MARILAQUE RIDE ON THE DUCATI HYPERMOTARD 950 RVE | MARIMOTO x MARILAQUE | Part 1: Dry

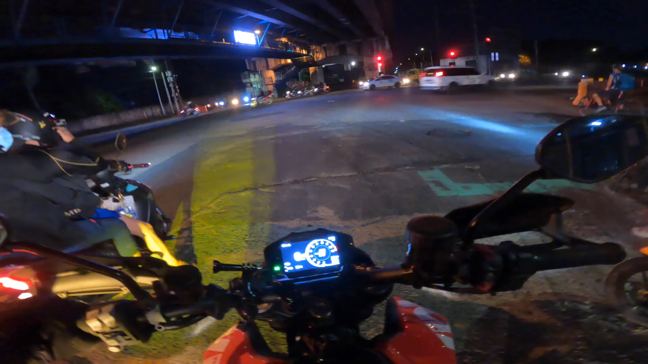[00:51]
When it comes to the skids, yung mga drifts, meron siya electronics na pinapayagan yun. Tapos, ABS din, napapatay yung ABS niya sa likod para pwede ka mag-skid-skid sa likod.